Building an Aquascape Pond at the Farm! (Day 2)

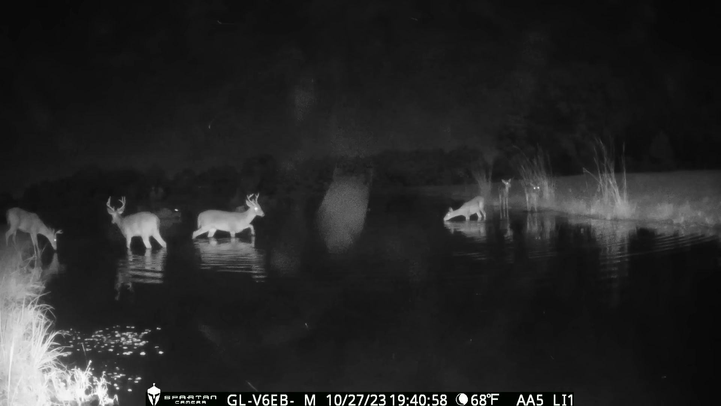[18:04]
We're seeing big groups of them come through and this area is only about 50 yards from the new pond build. You can see we even got some bucks fighting and claiming their turf.
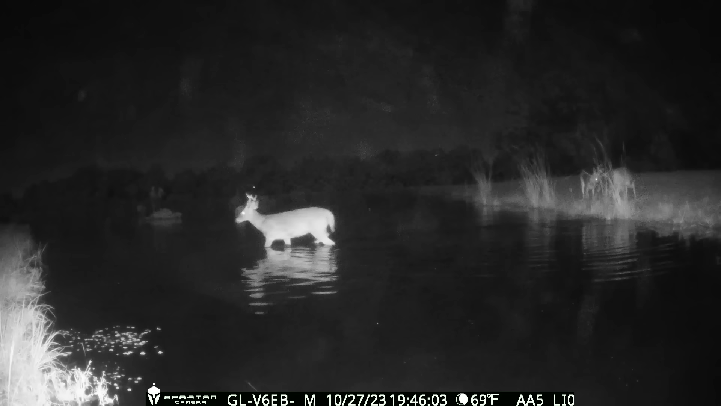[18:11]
There's a good shot of the full moon coming up in the background. But I think the bucks are a little bit spooked with the new build because a lot of them are running through the pond. And that kind of looks like snow but we don't get that here in South Alabama. It's just a foggy evening.
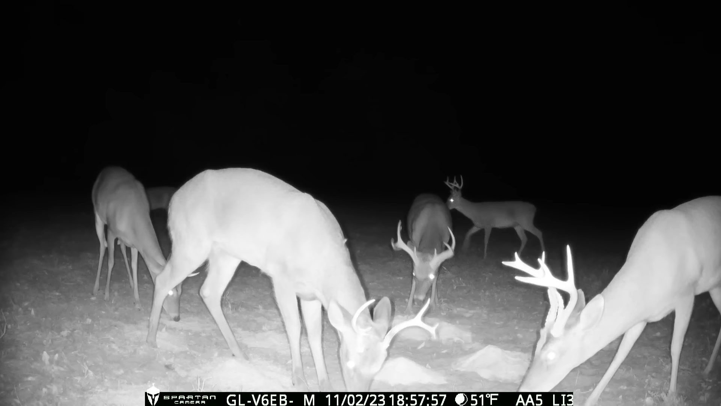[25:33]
But as you can see throughout the night, the bucks start gravitating to that Rack Attack. There's something in it that the bucks like more than the does, because you can see it brings a pile of them in. And the next morning, both piles are gone.
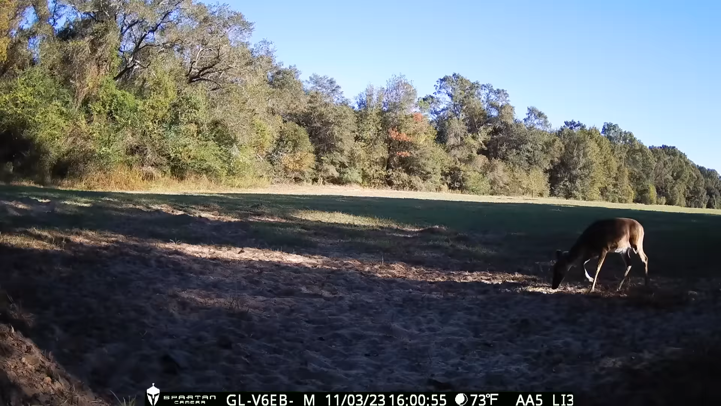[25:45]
So two really good products. And somehow this doe has not just one, but two of her ears flipped back.
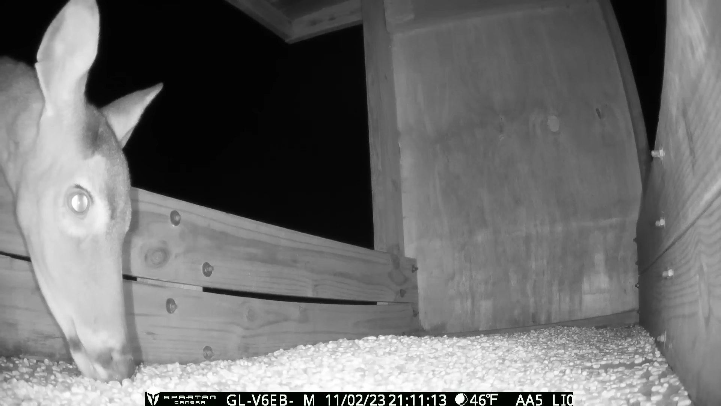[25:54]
And I wanted to set up another feeder cam in the feeder right beside the new pond because you get an up-close look.
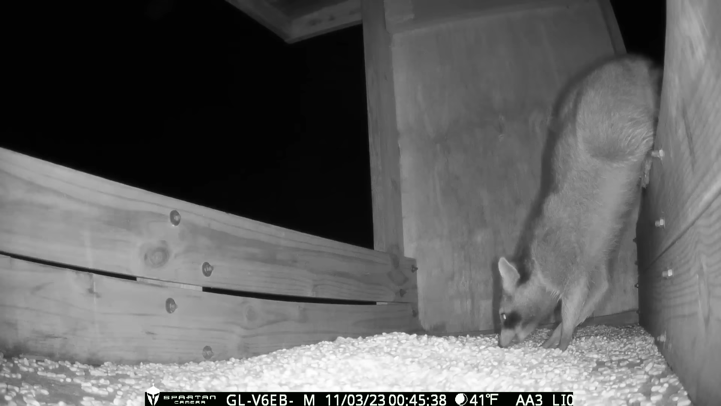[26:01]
But I was a little surprised to see the old bandits coming in, climbing up the side of the feeder to get them some fresh apple corn.
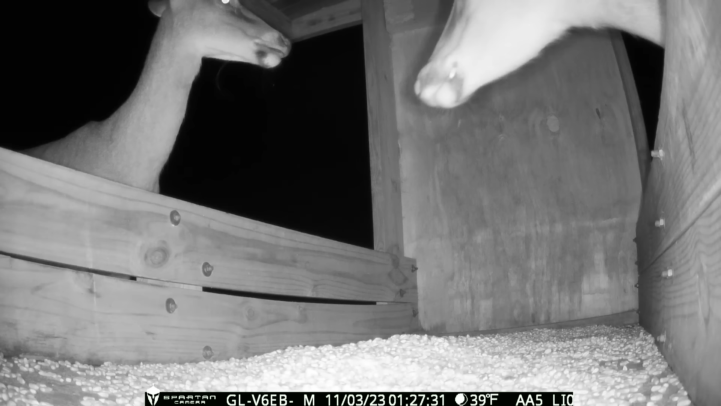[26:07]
And there's also something funny about watching deer eat corn. It's just not how I would have expected to see them grab it. And something spooked those two. And now it's time to feed Mr. Tiger.